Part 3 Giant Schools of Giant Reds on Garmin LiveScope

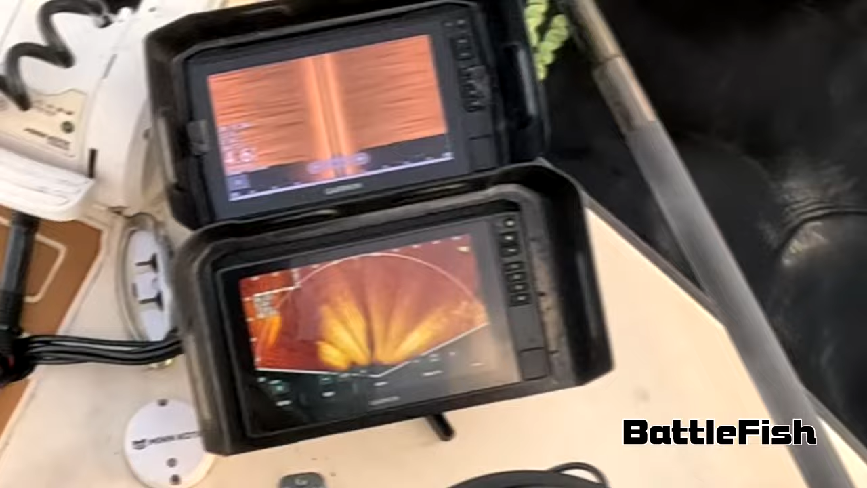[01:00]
Oop, we got him on the right.
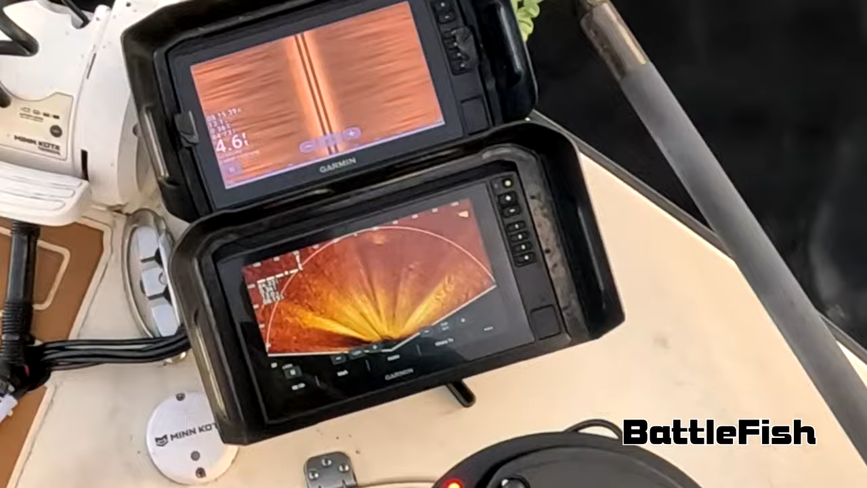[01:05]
Okay, straight ahead, I see him. Right where that guy just came from.
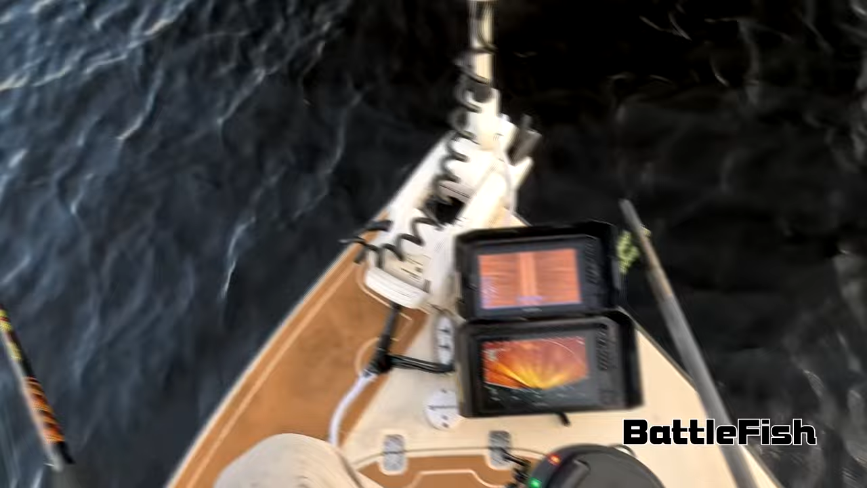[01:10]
Okay, hang on a minute, let me get the boat positioned here.
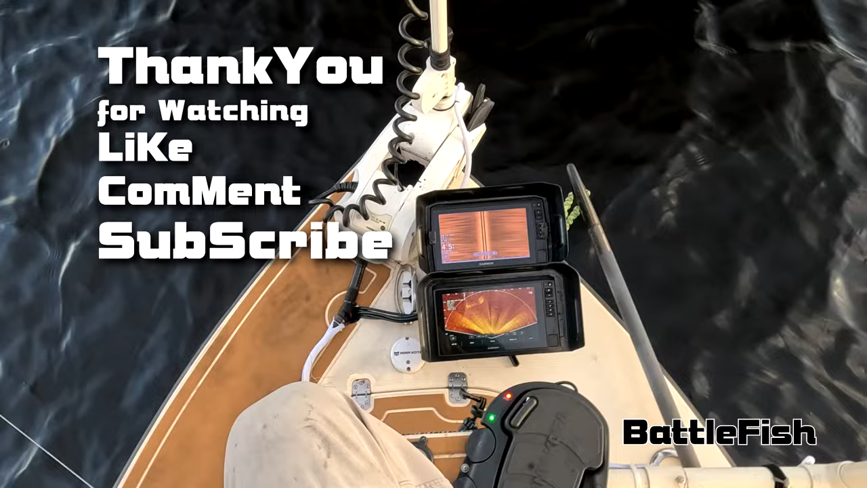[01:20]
I'll tell you in a minute. I can see them, they're straight ahead. Okay, cast that way.
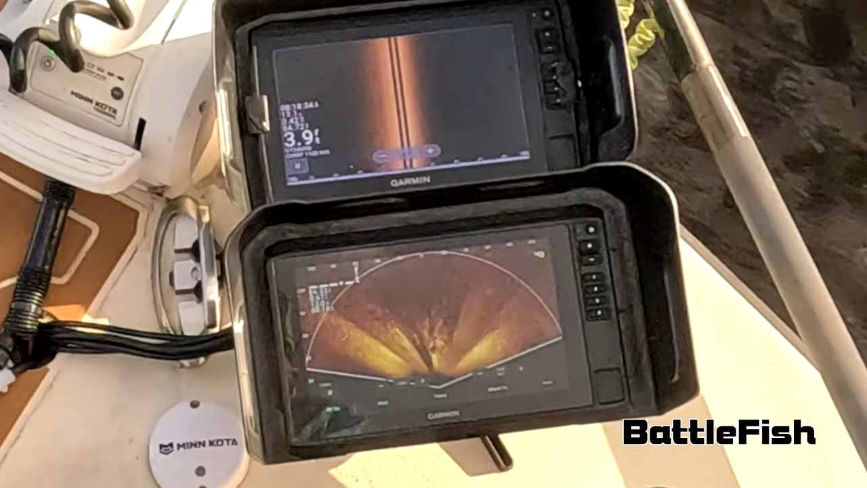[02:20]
There are thousands of them. We're right over the top of them.